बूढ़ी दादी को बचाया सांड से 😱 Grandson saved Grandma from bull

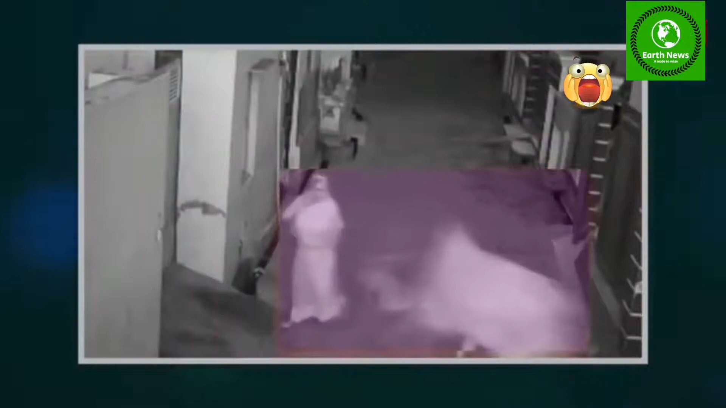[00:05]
की सीसी टीवी में गैद हुई ये तस्वीरें बेहद खौफनाक हैं
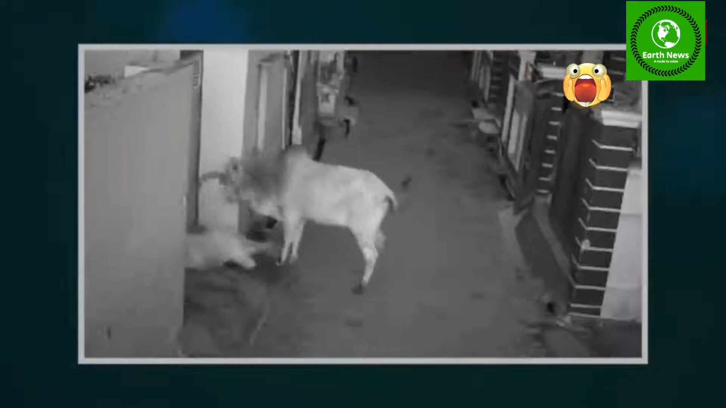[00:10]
लेकिन साथ ही ये एक बच्चे की बेमिसाल बहादुरी और अपनी दादी के लिए उसके गहरे प्यार की कहानी भी कहती हैं
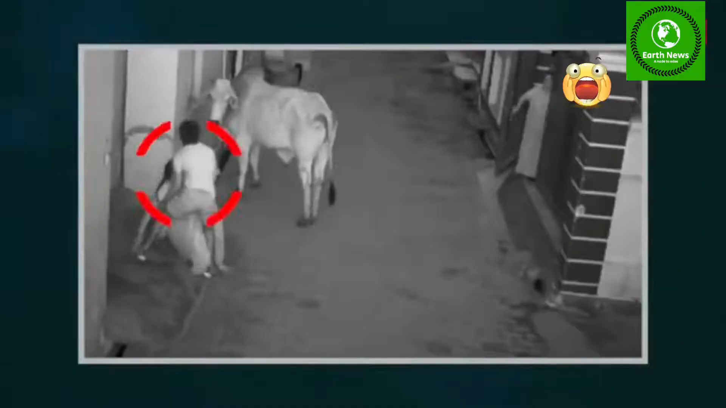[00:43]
कैसे छोड़ देता वो दादी को सम्हालने में लग गया इस बीच आस पडोस के घरों से भी कुछ लोग शोर सुनकर बाहर निकल आये लेकिन
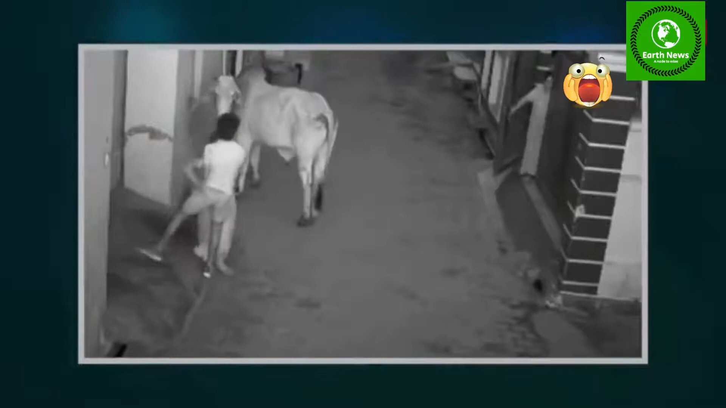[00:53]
जब तक कि वो कुछ कर पाते सांड ने अगला हमला बोल दिया सांड के हमले से दादी और पोता फिर गिर पड़े इस बीच लाठी लेकर आए एक शक्स ने सांड को काबू करने की कोशिश की इधर लड़का फिर उठ खड़ा हुआ और दादी को सम्हालने लगा